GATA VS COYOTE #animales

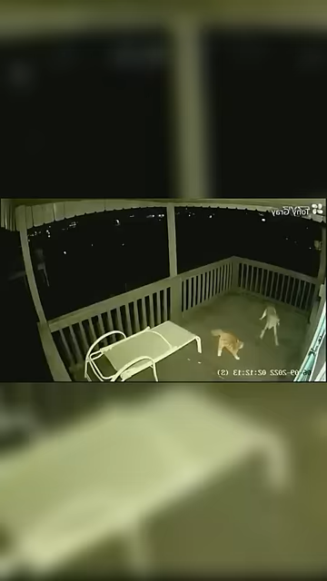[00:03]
En un video captado por una cámara de vigilancia en Texas, un hambriento coyote descendió a la ciudad y tuvo como objetivo a una gata que estaba acorralada en la esquina de un porche. La gata luchó por su vida contra el coyote. El coyote intentó atrapar a la gata en varias ocasiones, pero la valiente gata se defendió con valentía. La gata intentó trepar a los postes del porche, pero el coyote la derribó. La valiente gata luchó por su vida y aunque el coyote era fuerte, la gata era más astuta.